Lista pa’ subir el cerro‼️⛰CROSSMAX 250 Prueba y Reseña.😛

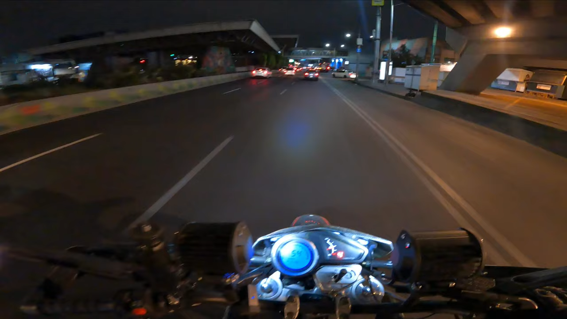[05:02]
La iluminación es casi completamente LED exceptuando el stop.
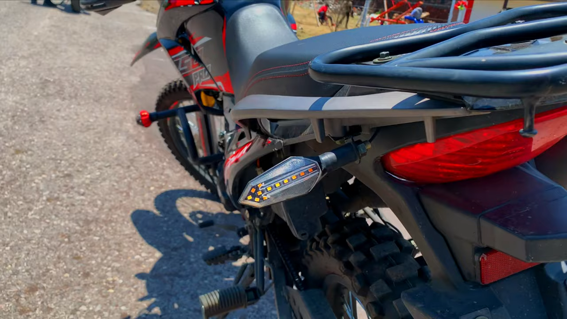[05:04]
De ahí en fuera las luces principales, exploradoras y direccionales son de tecnología LED.
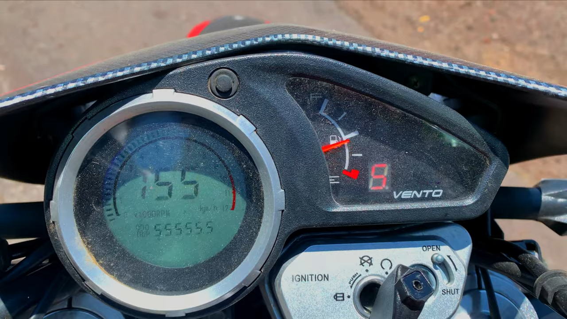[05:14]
El tablero es análogo y digital y nos muestra la información bastante completa como indicador de revoluciones,
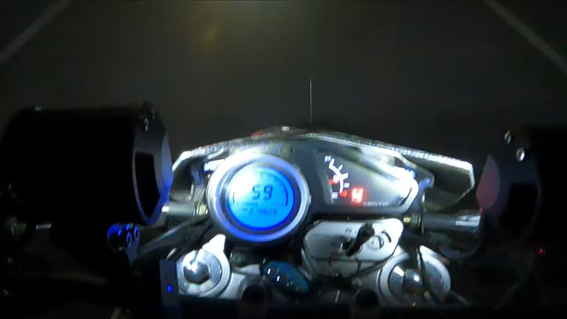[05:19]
velocidad a la que vamos, kilómetros recorridos, marcha en granada, testigos de luces e indicador de combustible.